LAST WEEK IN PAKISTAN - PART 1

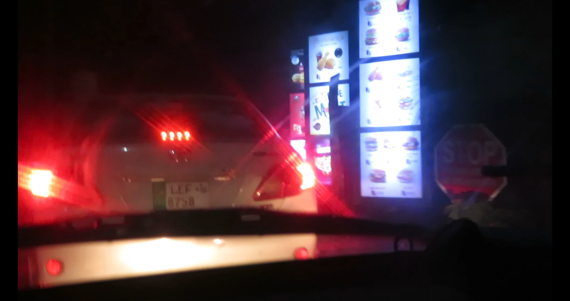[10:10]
just a McDonald's ponchai. Ponchai. Nazar nahi aa rahe wo aaye. We got fries and McFlurry.